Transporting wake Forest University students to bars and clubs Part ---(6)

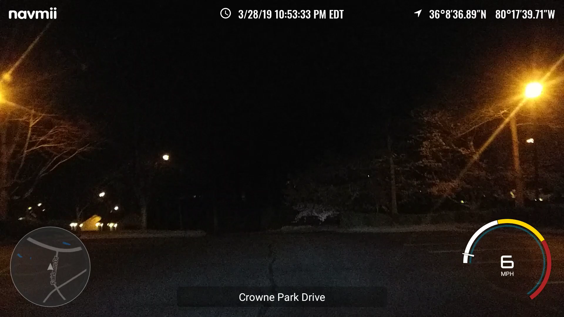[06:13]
2445, 1138. Pick up Sam on the right. 1138. Your destination is on the right.